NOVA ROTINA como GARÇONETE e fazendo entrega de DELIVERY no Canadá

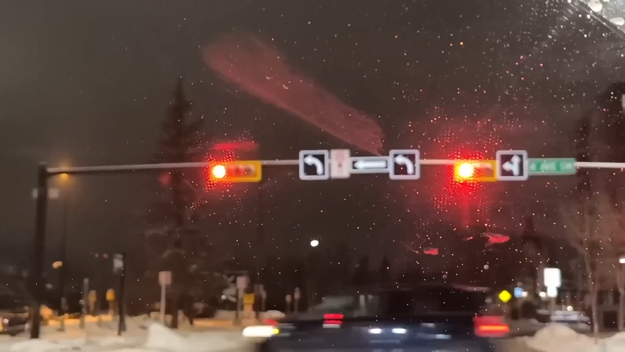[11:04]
É, o seu primeiro. Mas olha o que a gente descobriu. Vocês estão vendo essa placa ali, ó? Proibido virar à esquerda quando tá vermelho.